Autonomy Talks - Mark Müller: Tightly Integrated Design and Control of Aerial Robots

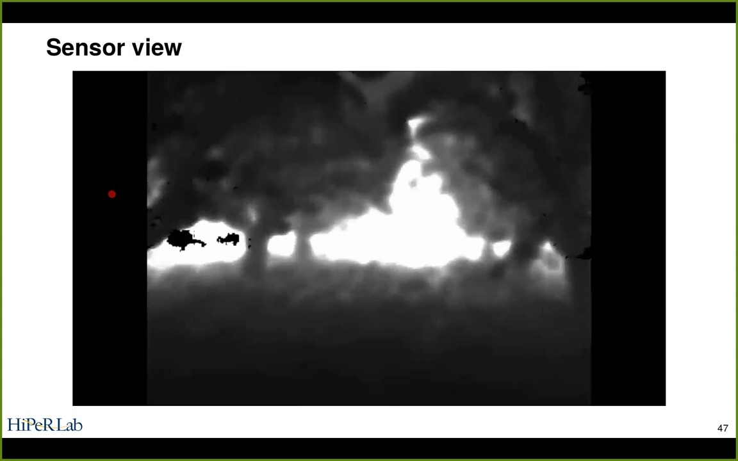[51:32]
That seemed to be where we got, you know, broke down first. As we were flying, the speed limit was really not determined by the depth of which we could sense or something.
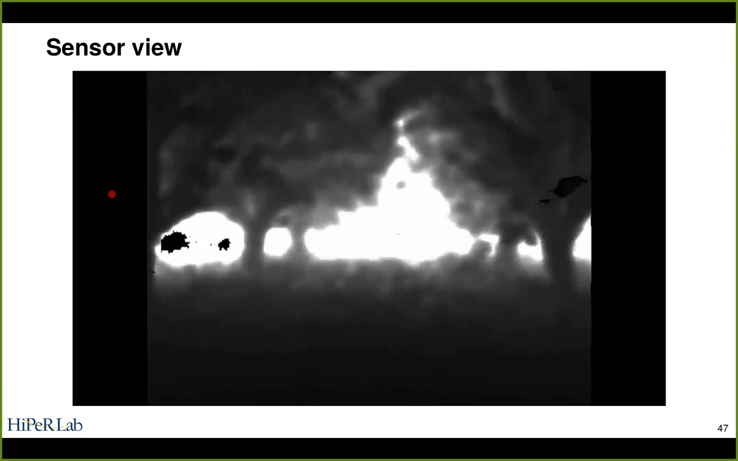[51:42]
It was really where that tracking camera started to lose state estimate. Okay. It's interesting, like for us, this is typical performance. So we did not have, like, we've never looked at it because it didn't seem to be an issue. But it's something that I will make a point of looking at a little bit to see if we have some data that suggests this.
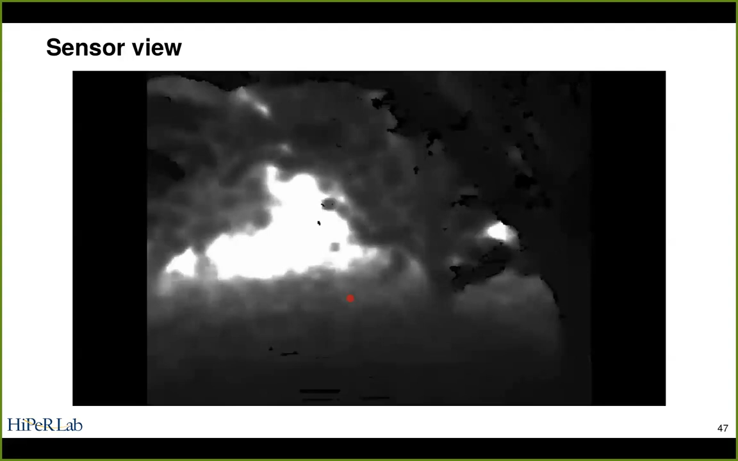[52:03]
But as far as we could, you know, in our experiments, that was not a big issue. Okay. What depth camera are you guys using out of curiosity? Yeah. And we're actually using the exact same sensor setup.
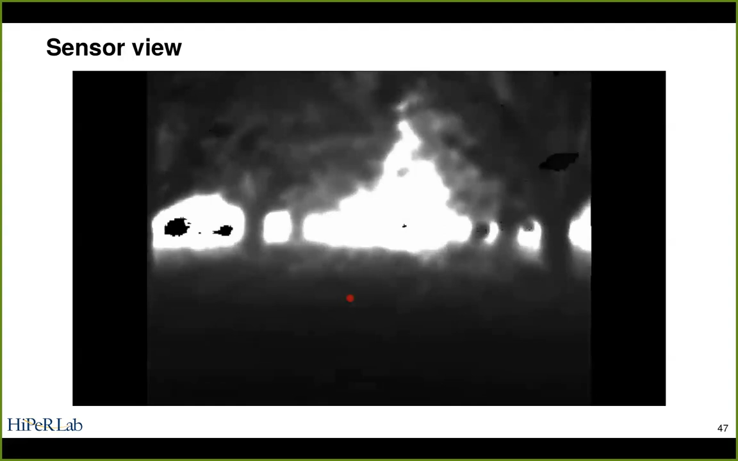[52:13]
So we also use both these RealSense cameras. Yeah. Because we've used it in both indoor environments and underground sort of dark environments, as well as here.
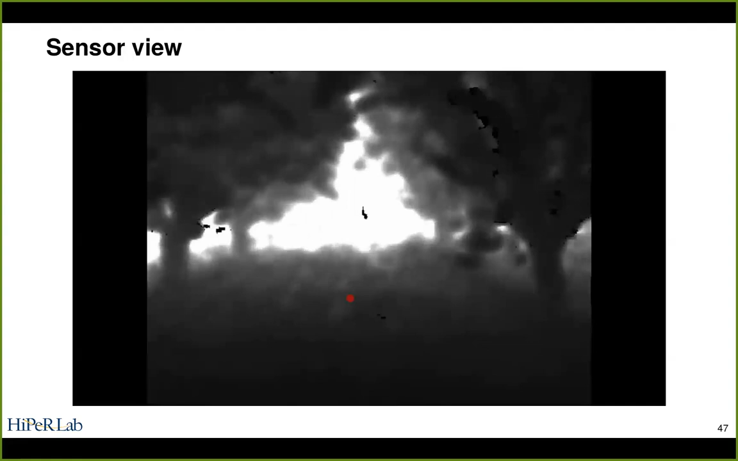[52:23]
This is just a, you know, this was a bright, sunny California afternoon, right?